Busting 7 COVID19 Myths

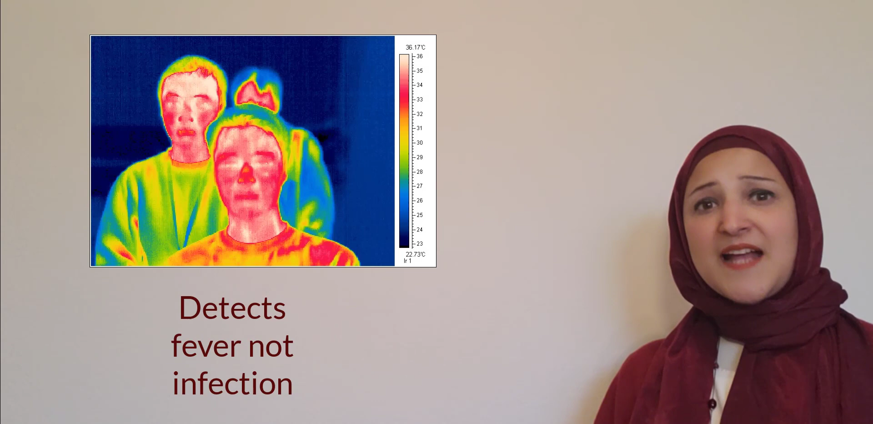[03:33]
On screen: scale top 36.17°C, scale bottom 22.73°C
but it cannot detect whether you have COVID-19 infection or not. And believe it or not, 30% of those who have COVID-19 are asymptomatic, meaning they don't have any symptoms.